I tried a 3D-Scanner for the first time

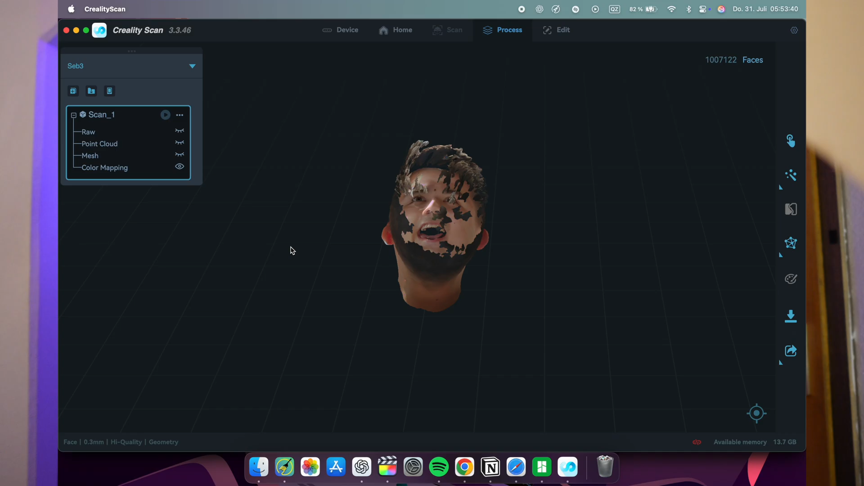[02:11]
I think he always had a hole in his head.
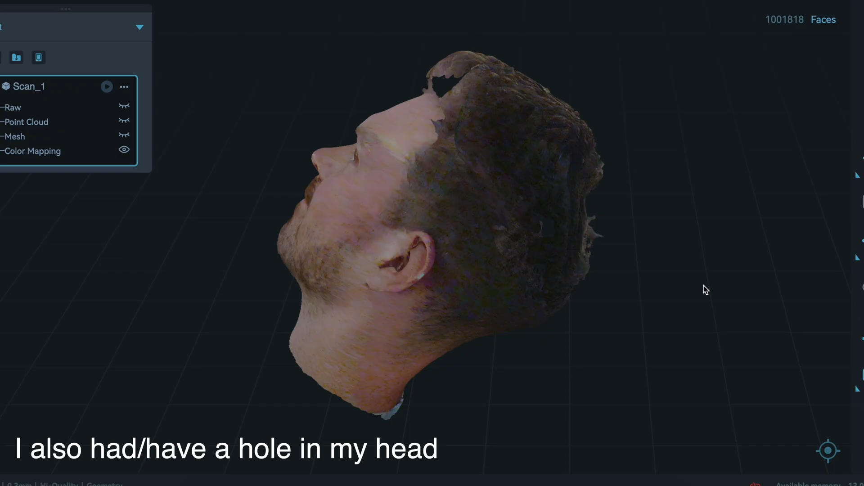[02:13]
But having a hole in your head when you want to 3D print it, that's an actual downside.
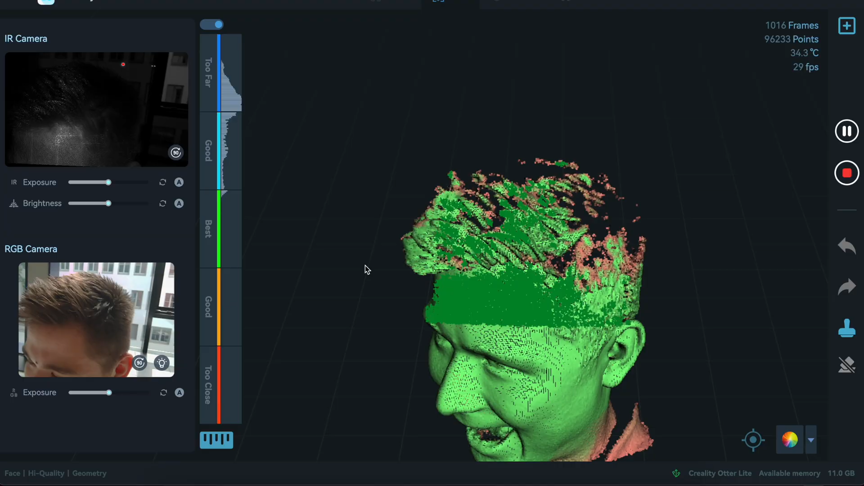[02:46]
Here you can see how I was actually struggling with his hair.
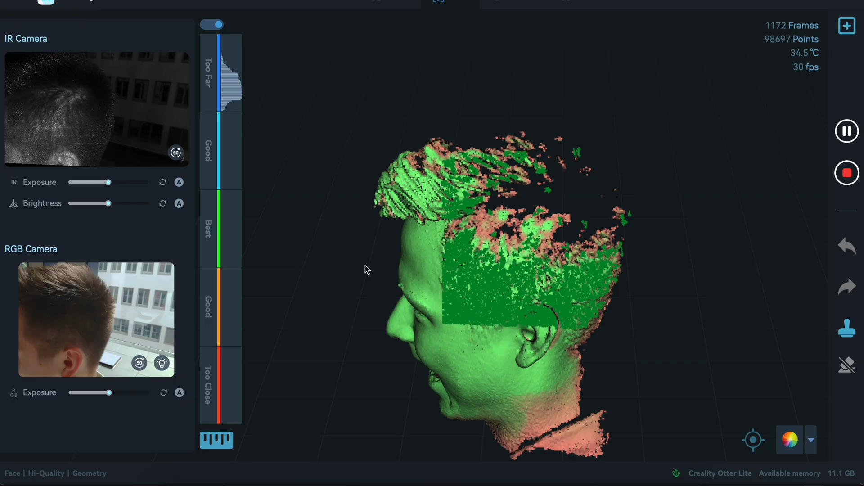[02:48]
I mean, it is possible, but it really takes its time.
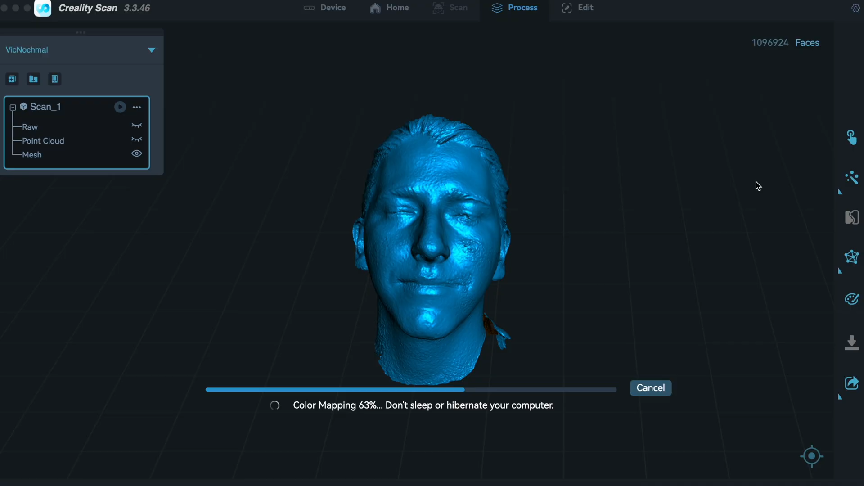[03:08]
I had the scan in Creality software called CrealityScan and then I needed to create a solid body. You can then convert the mesh straight to Fusion 360 or
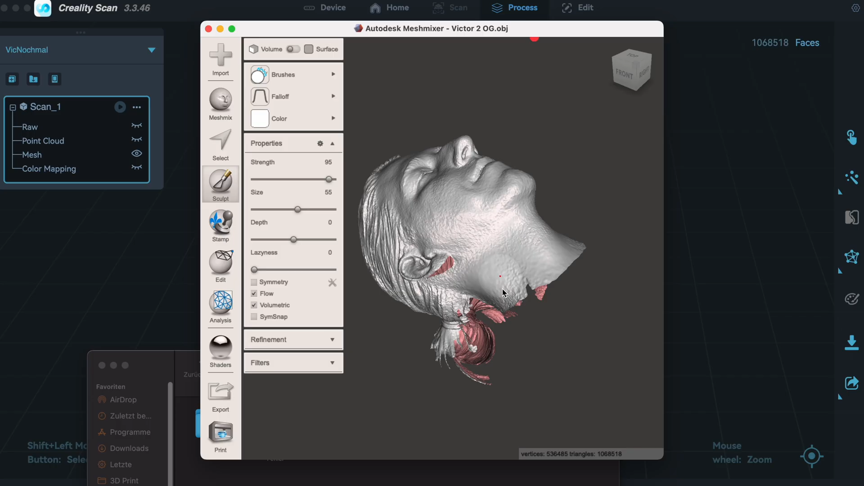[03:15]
you can use free software like MeshMixer and Instant Meshes to edit your file in advance.
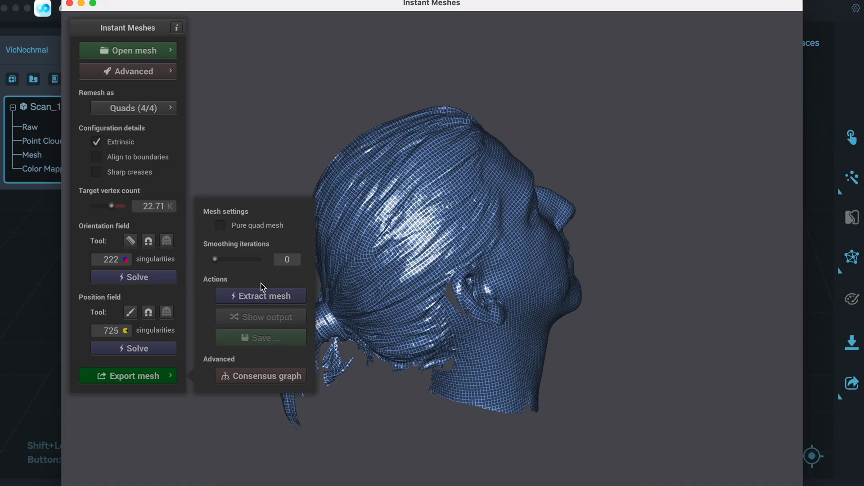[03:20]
Then you will have an easier time in Fusion 360.
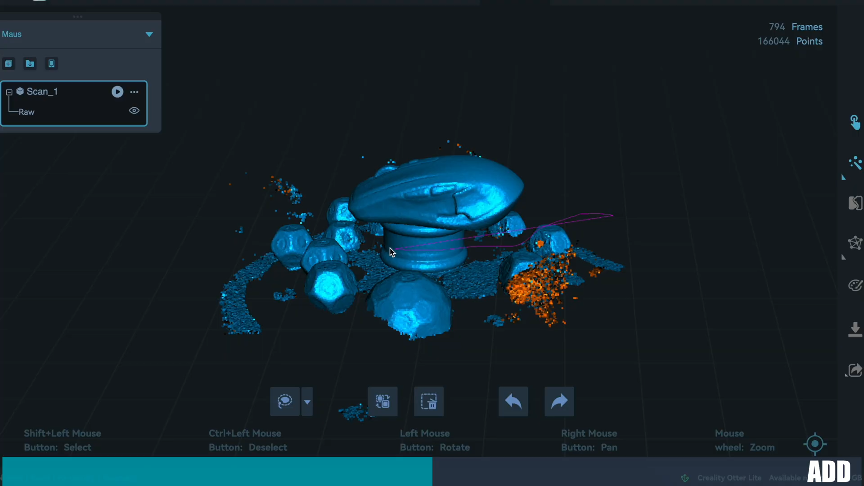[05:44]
Cutting out the unnecessary parts around the mouse was pretty simple with the software.
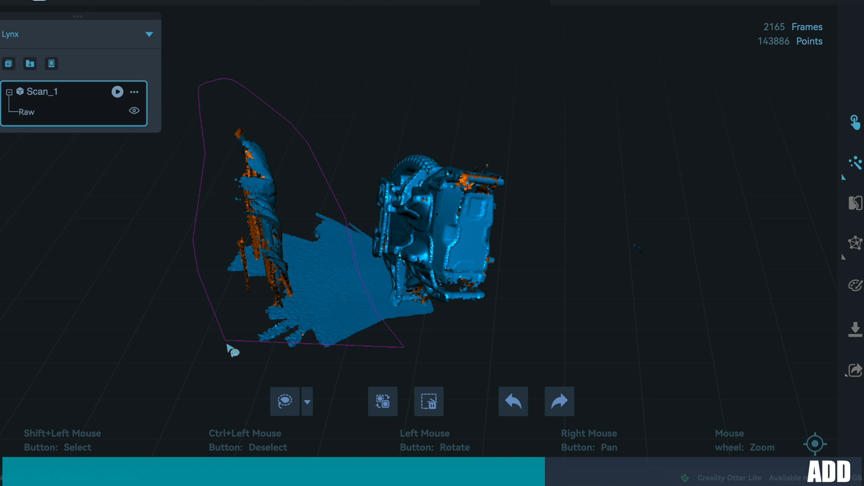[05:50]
And also here, it was a really good and easy scanning experience. With up to 30 fps, this scanner actually provides a really smooth scanning experience.